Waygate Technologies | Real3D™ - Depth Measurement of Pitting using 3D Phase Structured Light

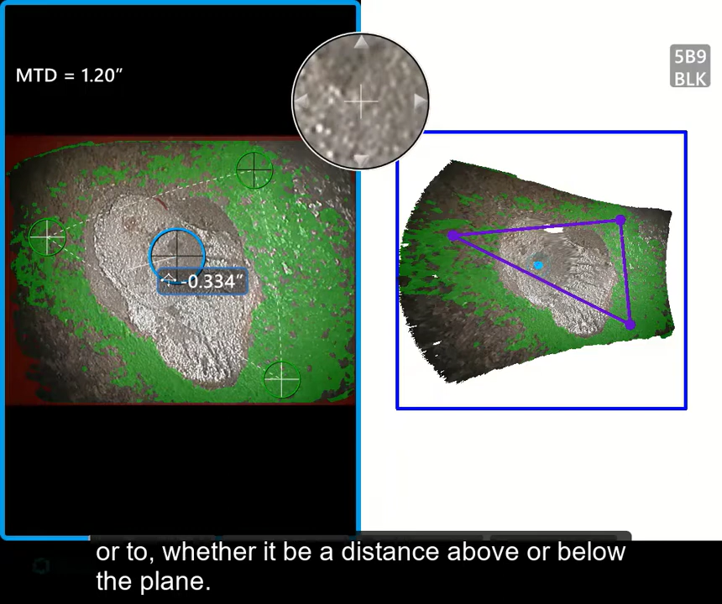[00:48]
whether it be a distance above or below the plane.
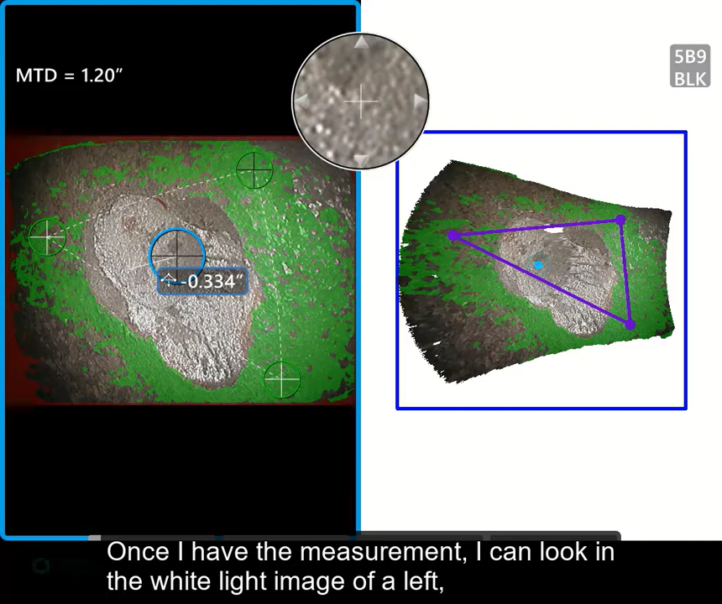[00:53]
Once I have the measurement, I can look in the white light image on the left, I can compare it to the point cloud image on the right,
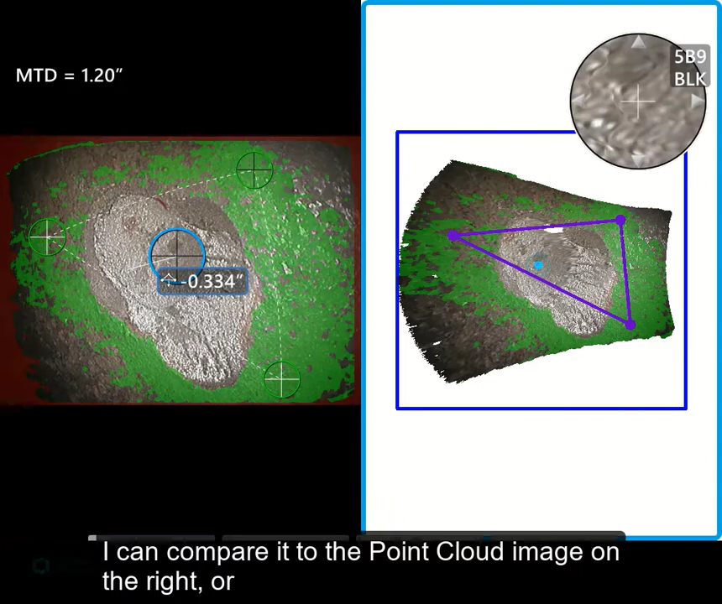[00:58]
or now that I can measure
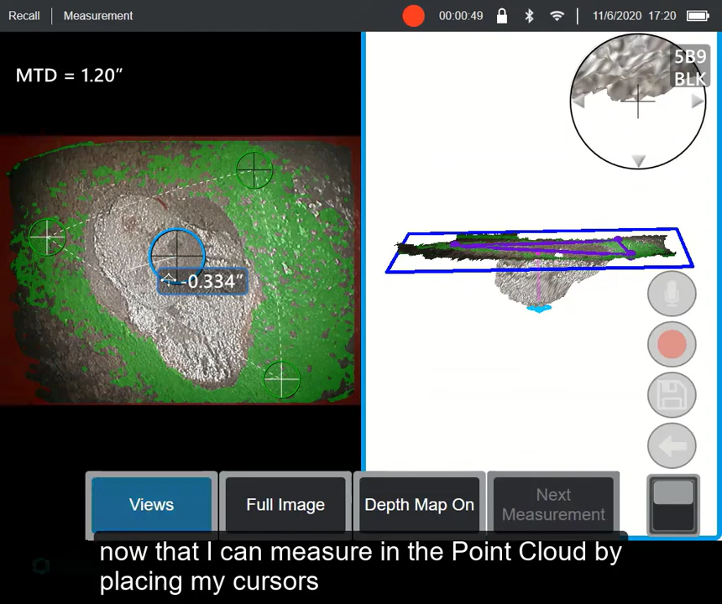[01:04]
in the point cloud by placing my cursors in a real 3D point cloud,
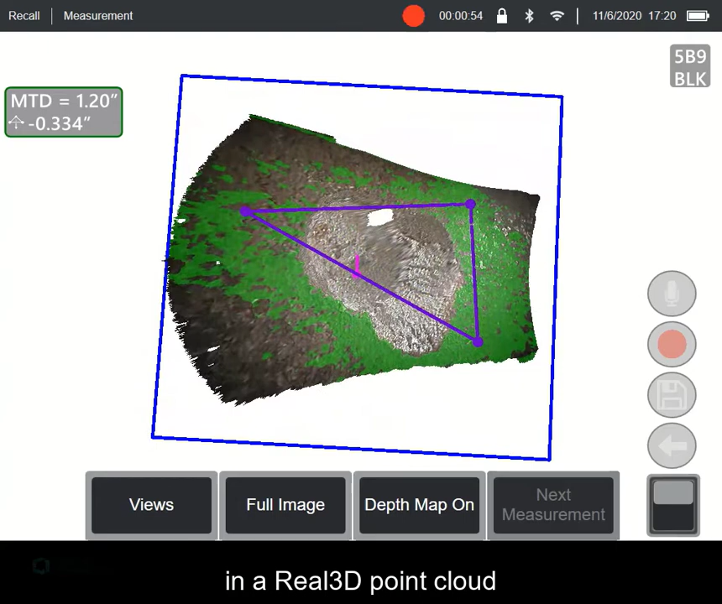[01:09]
I can first rotate the image to see what I'm dealing with.
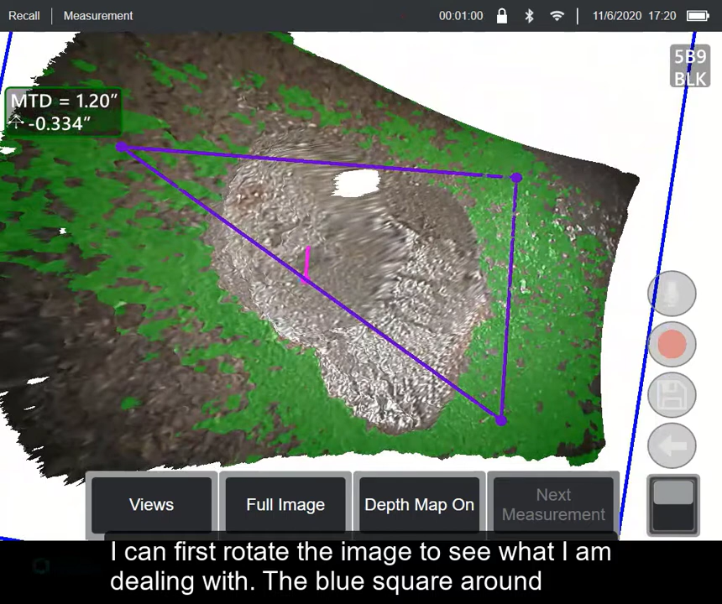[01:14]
The blue square around the image is
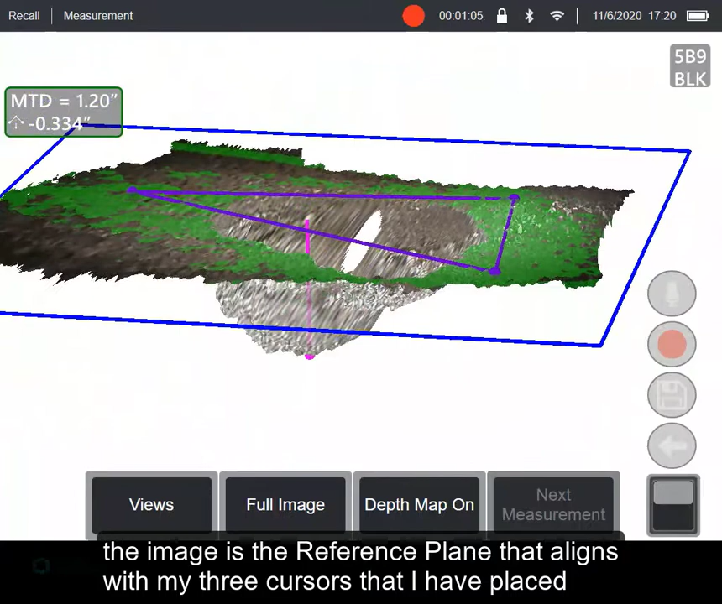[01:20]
the reference plane that aligns up with my 3 cursors that I've placed to establish my depth measurement plane.
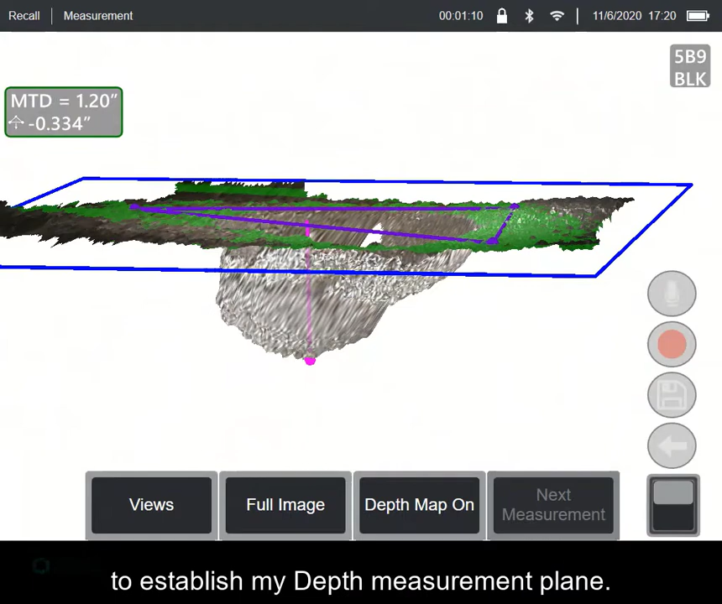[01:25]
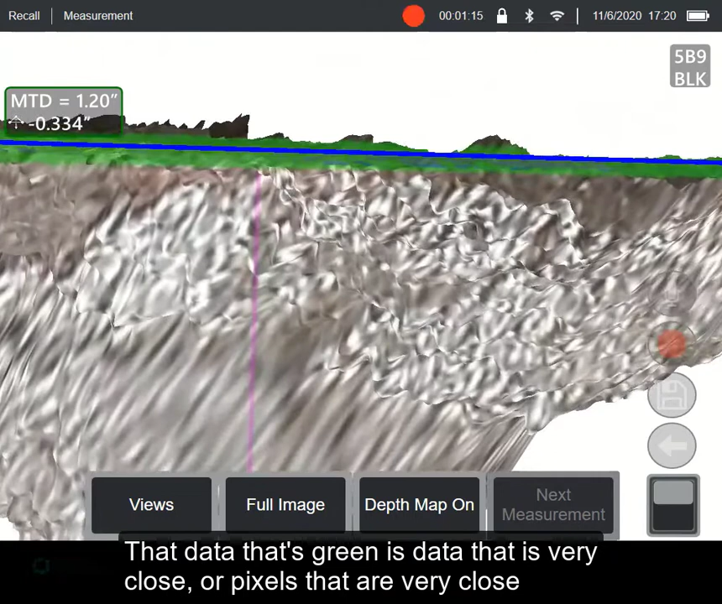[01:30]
That data that's green is data that is very close, or pixels that are very close to that mathematical plane. Data that is not green is data that's above or below it.
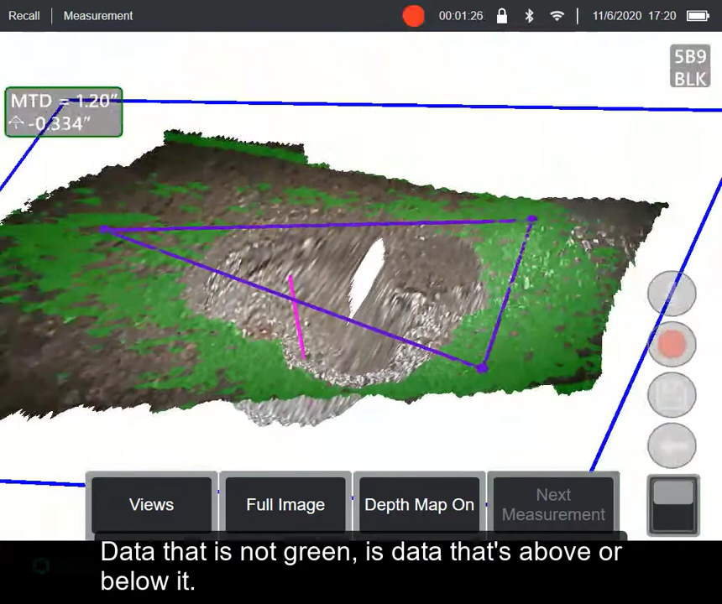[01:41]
So I'm noticing on the far left side of my image,
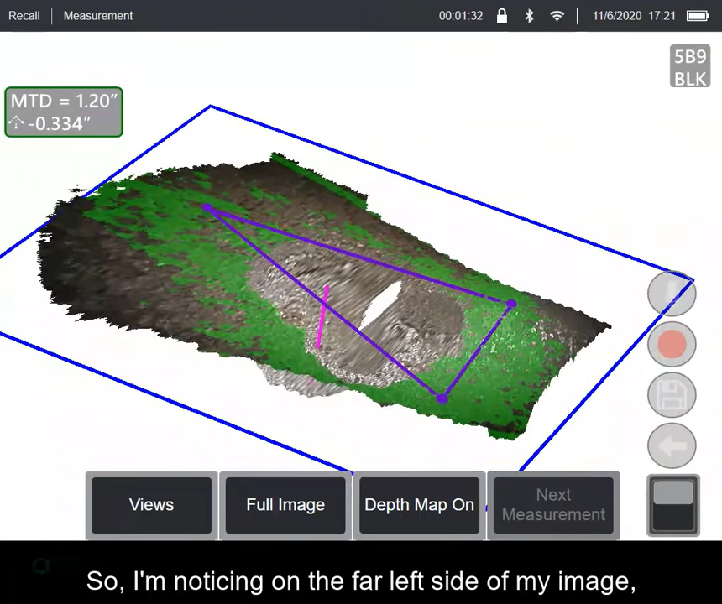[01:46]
I have data that's not in the mask.
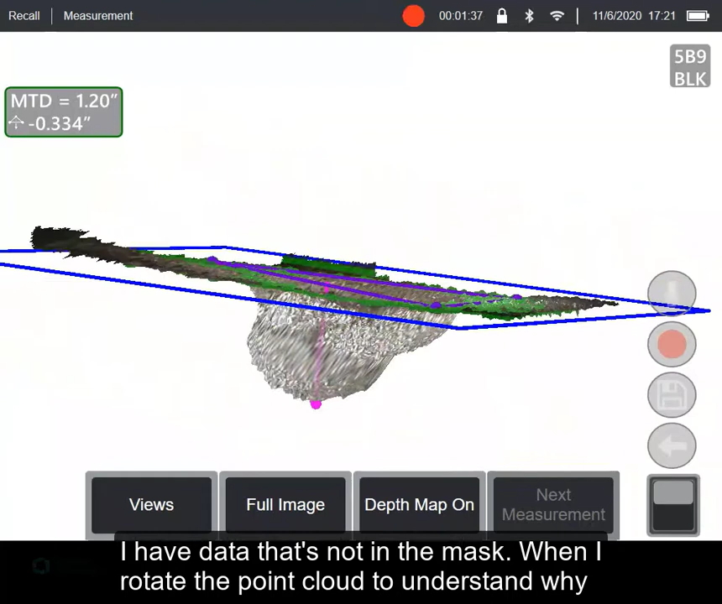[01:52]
When I rotate the point cloud to understand why, what I'm now realizing is that I'm measuring the ID of a large diameter pipe,
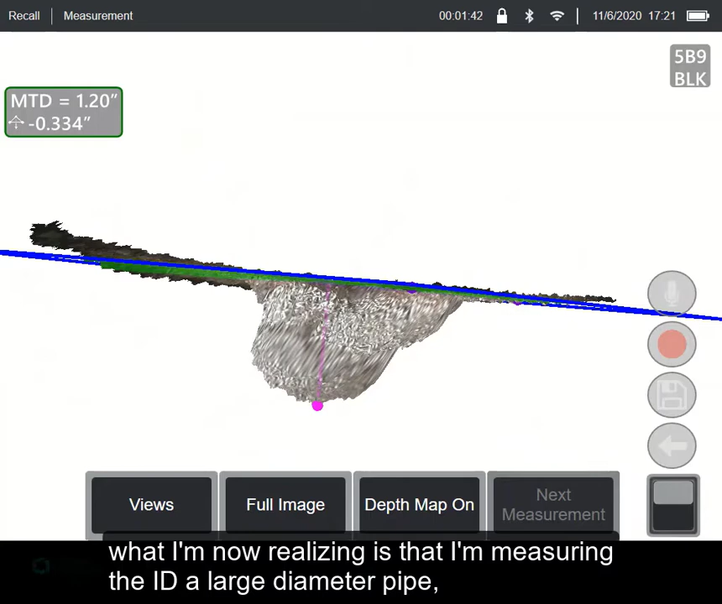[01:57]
and I can see the curvature from above the measurement plane on the left,